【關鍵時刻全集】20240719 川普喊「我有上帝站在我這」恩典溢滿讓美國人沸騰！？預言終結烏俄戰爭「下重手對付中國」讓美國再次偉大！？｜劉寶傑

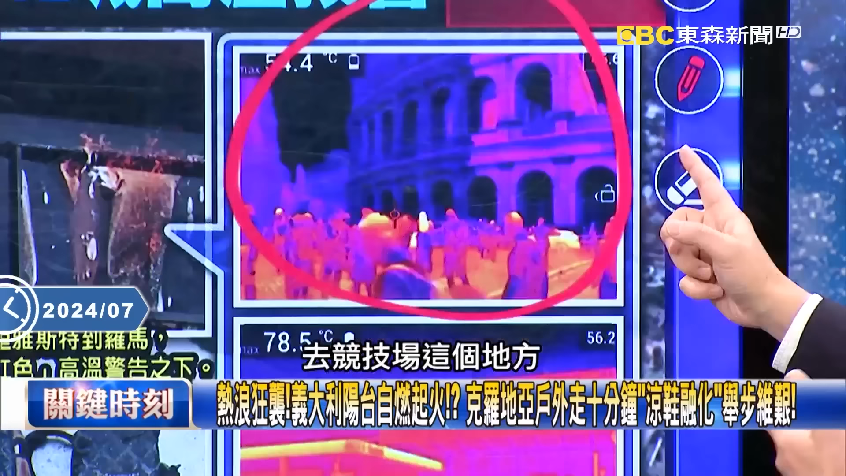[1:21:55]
去竞技场这个地方，他都看哦，你室外的温度已经到多少了？ 54.4度。 然后呢，到另外一个地方，这个地方是哪里？是火车站。
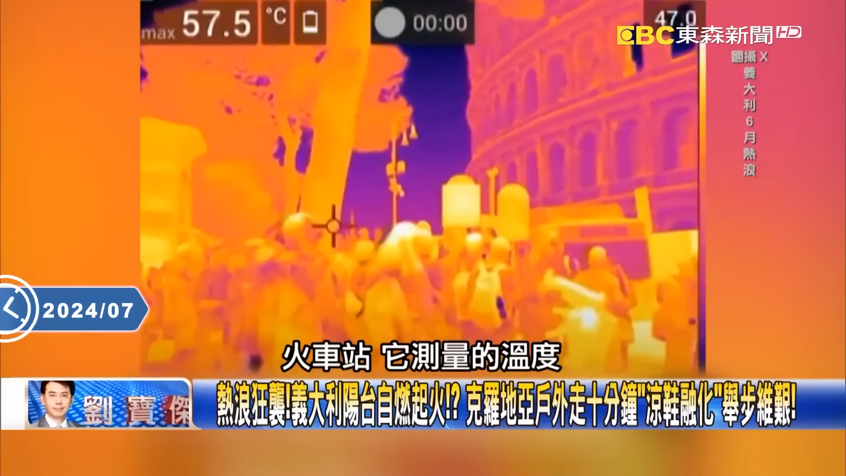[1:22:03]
On screen: max 57.5°C
火车站它测量的温度已经到78.5了。
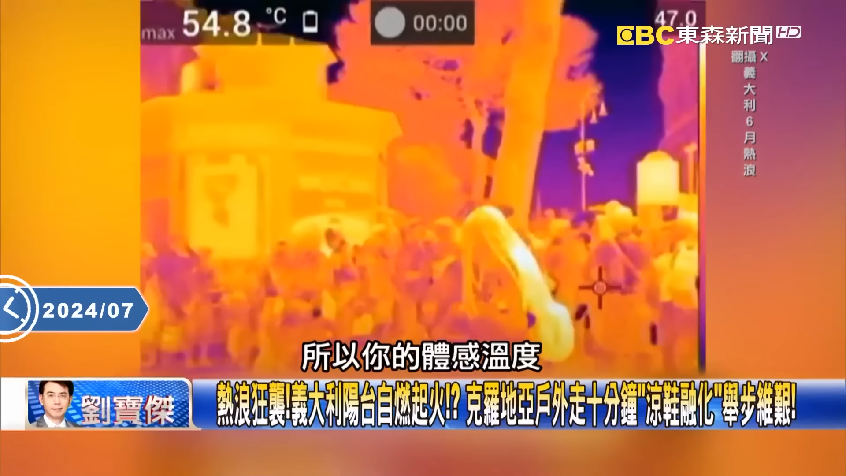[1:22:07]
On screen: max 54.8°C
所以你的体感温度，你到那些观光景点来讲的话，几乎每个人都在拿找东西扇扇子，找地方乘凉，因为身体已经受不了了。
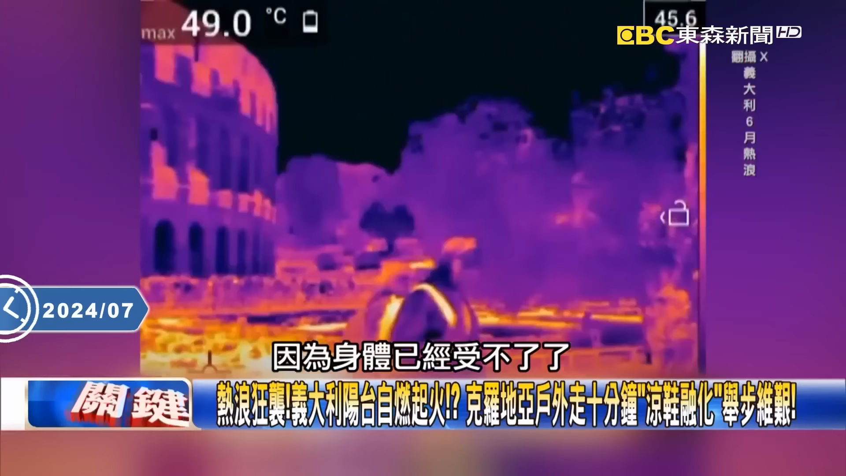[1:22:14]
On screen: max 49.0°C
那你就这么高温的状况下，他刚刚讲在塞尔维亚有一个盐湖，居然就完全干涸掉。